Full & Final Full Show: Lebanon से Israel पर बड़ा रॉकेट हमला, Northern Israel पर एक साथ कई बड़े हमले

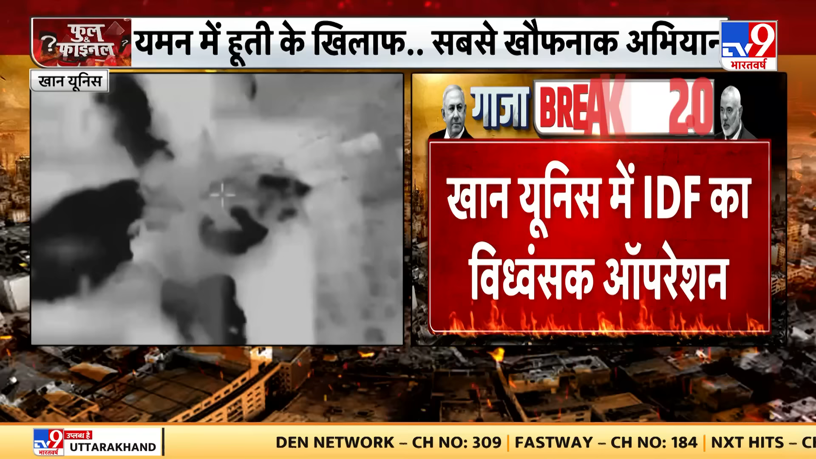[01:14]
نصیر اسپدال سے قریب سو سنگدک گرفتار یہ دیکھئے ذرا حالانکہ یہ آئیڈی ایف نے ایک پرابوگانڈا ویڈیو بھی ریلیز کیا ہے یہ بتاتے ہوئے کہ نصیر اسپدال میں ہوں بڑی خیرت کر رہے ہیں